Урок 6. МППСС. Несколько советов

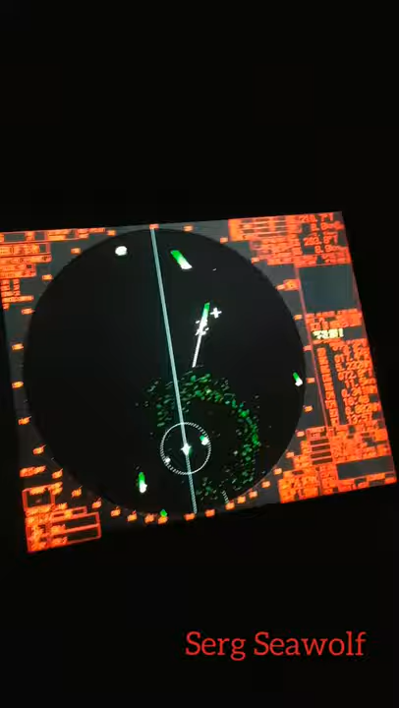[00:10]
поехали по расхождению в общем рыбаки сегодня у нас тут атаковали пришел на вахту полчаса назад тут поля рыбаков были просто вот они здесь идем в амстердам
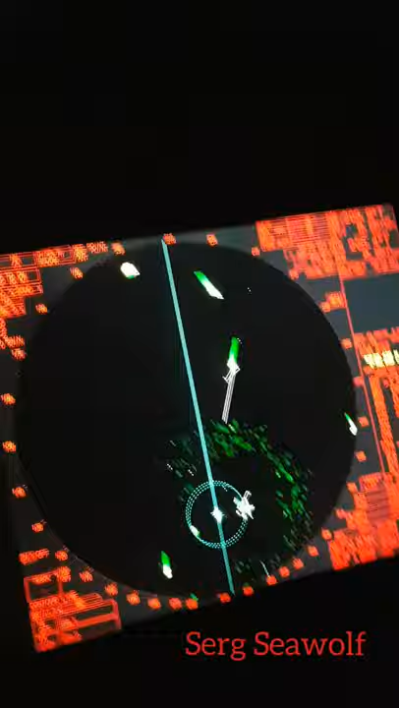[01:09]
что я могу сказать прошерстит конечно же прошерстит никуда не
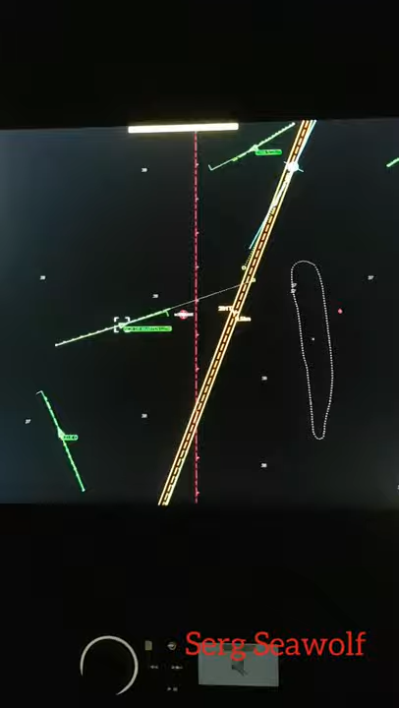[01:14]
денется скорее всего придется мне подвернуть
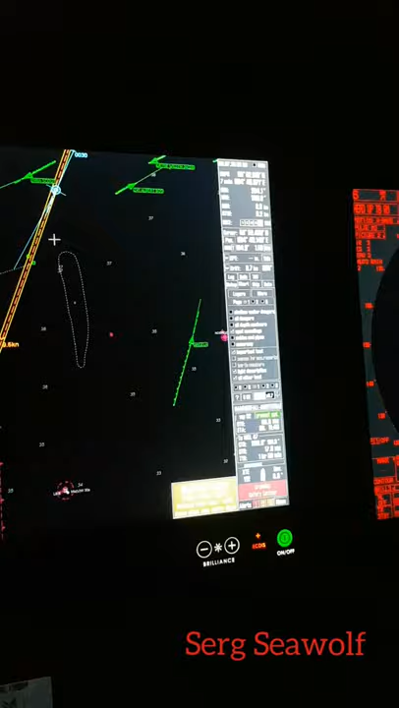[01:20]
еще больше взять вправо вот видим что он тут маневрировать
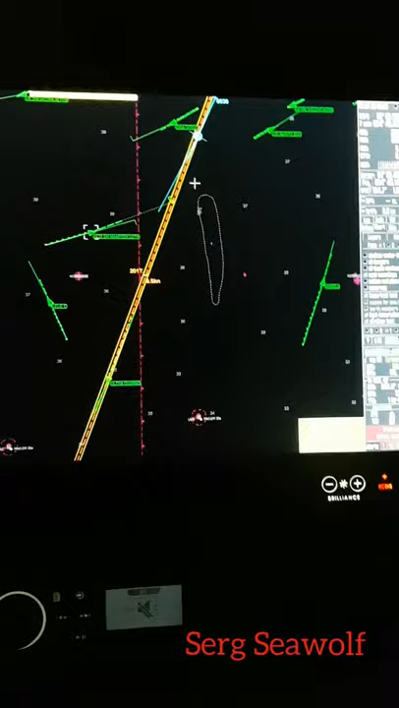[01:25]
начинает уже влево чуть подворачивать то есть идет на столкновение со мной
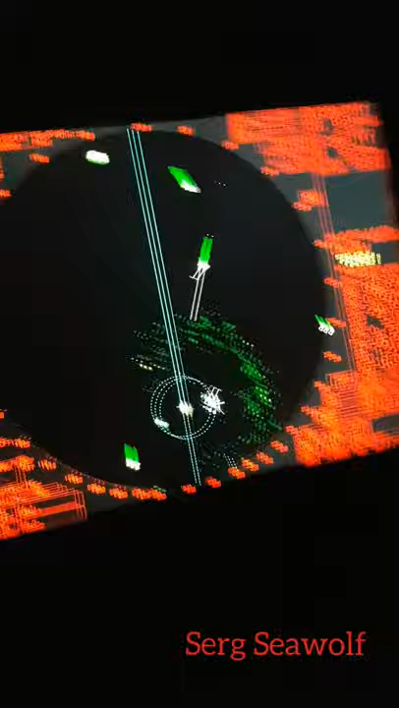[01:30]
это рыбаки и с ними сложно очень ребят бороться
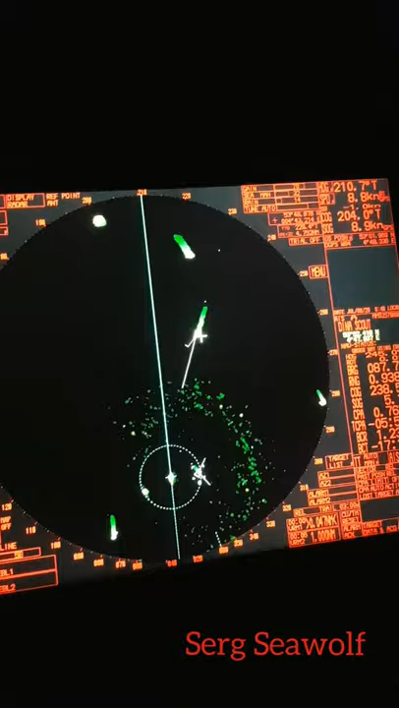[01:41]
поэтому все на сопровождение берем смотрим
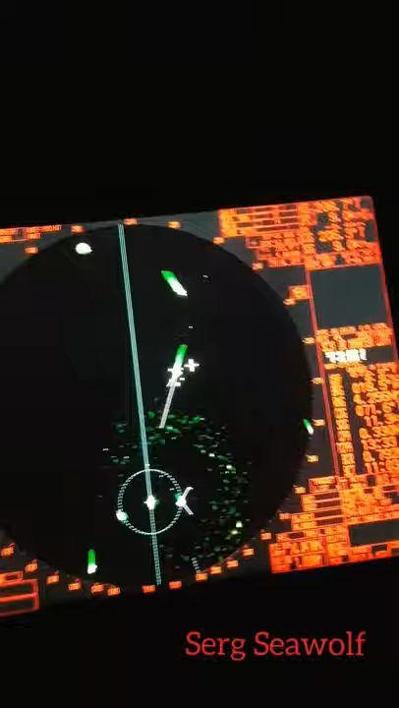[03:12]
курс у него на 72 вот поглядим сейчас как как он будет дальше действовать пока в 3 кабель давых три с половиной по носу проходит у меня просто не справа еще это суп лая
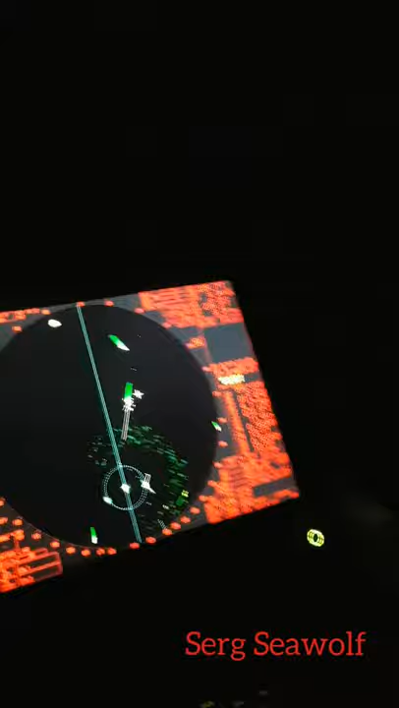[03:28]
ну как нашу нас учили ребят расхождение 12 минут надо делать маневр мы сейчас сделаем маневр
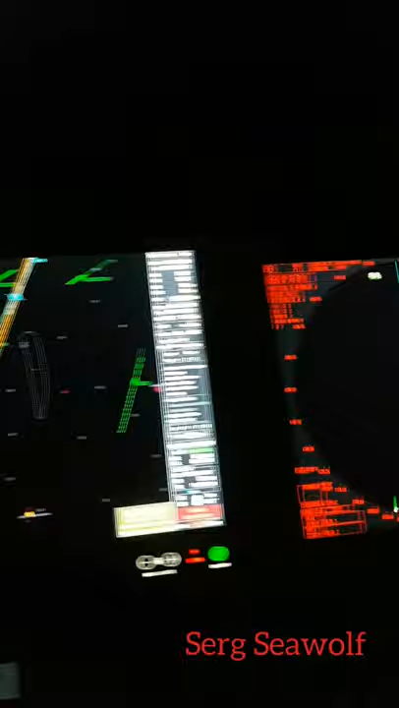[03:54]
получаться вот уже почти 6 кабель давых у нас получается расхождение смотрим в бинокль ребят
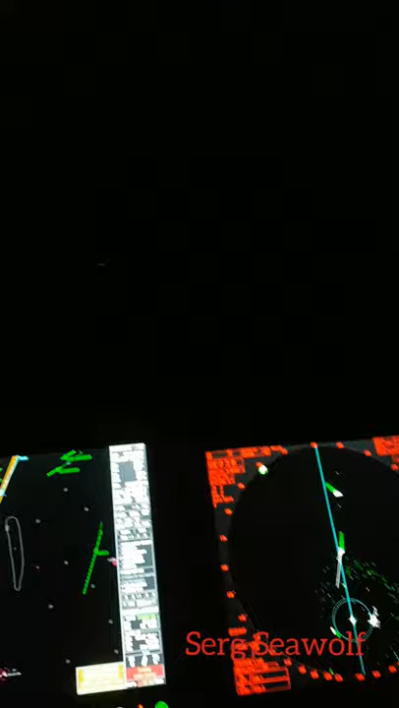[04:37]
визуально этого рыбака просматриваю впереди камера к сожалению толком
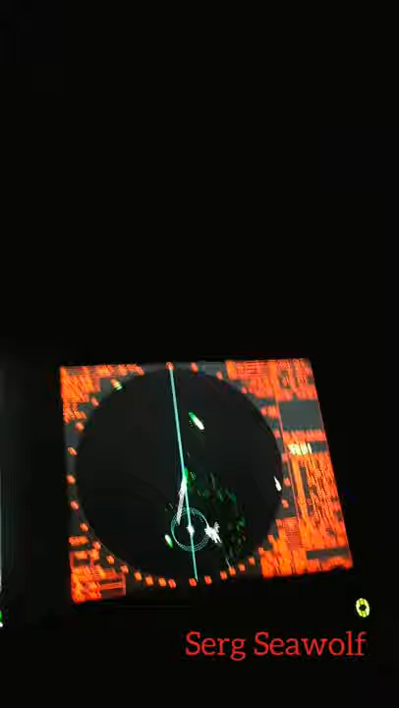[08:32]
по расхождению возвращаемся в общем все идем так и идем этот держит 241 по траверу позади у нас идет сплайер сбавил ход сейчас у него пять узлов
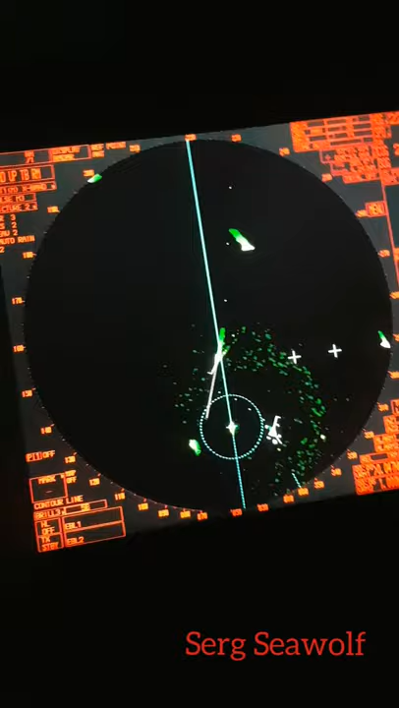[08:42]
этот проходит не буду его на радаре цеплять этот
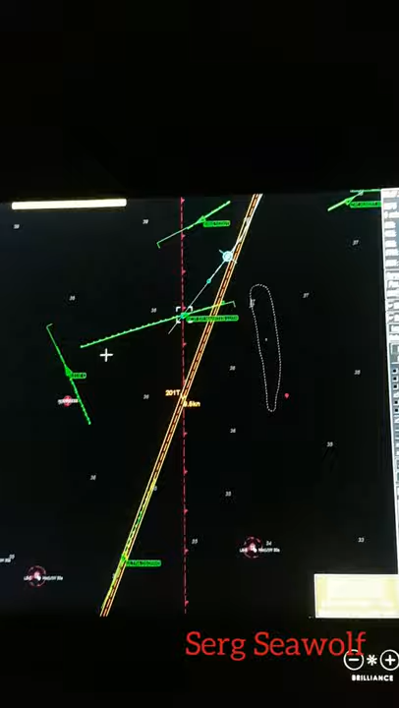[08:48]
проходит восьми кабель давых по носу на этого можно
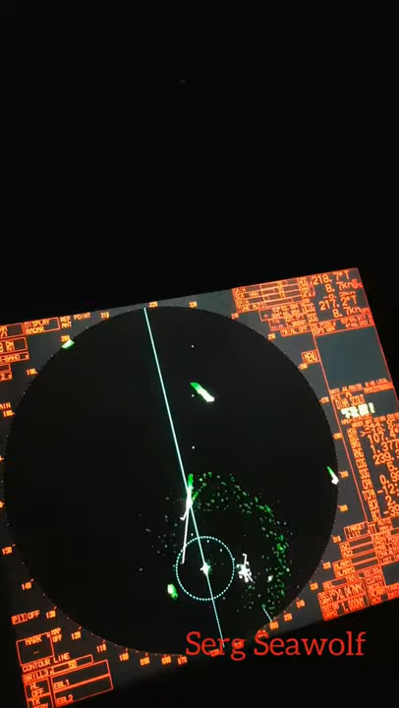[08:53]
уже снять принципе так понятно я увижу трейс сейчас в рилете в машине поэтому вообще цели нет как бы зацеплять и так понятно у меня стоит также
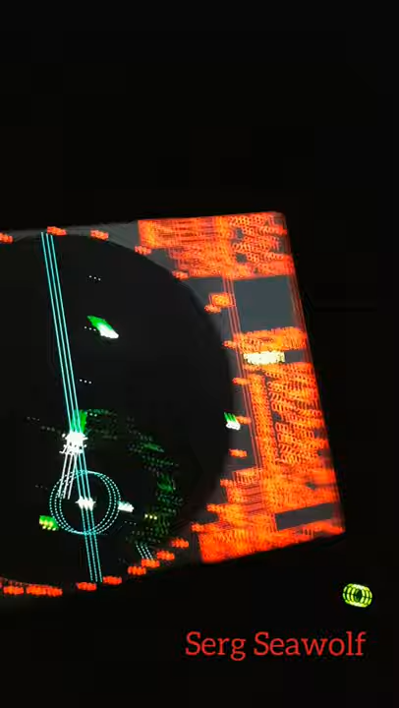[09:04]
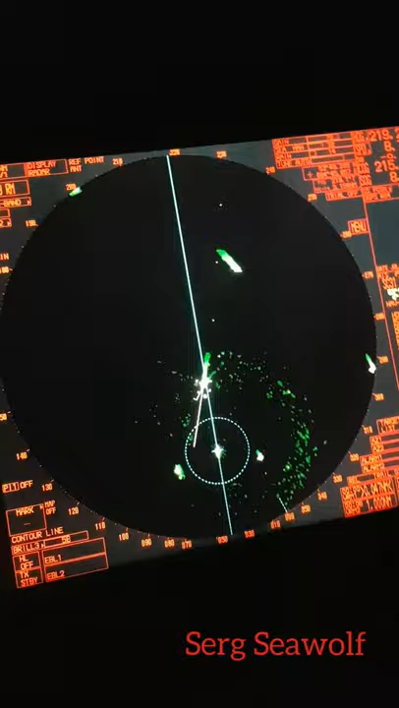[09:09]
дистанция до выставлены на одном миле так видно как пресекает то есть как раз где-то режет до на восьми кабель то вы по факту ну чуть поменьше
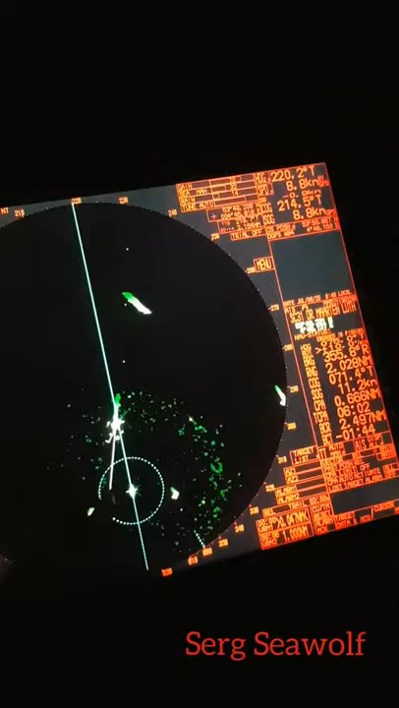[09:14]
еще хочу снова повториться кто-то мне писал там по расхождению там где-то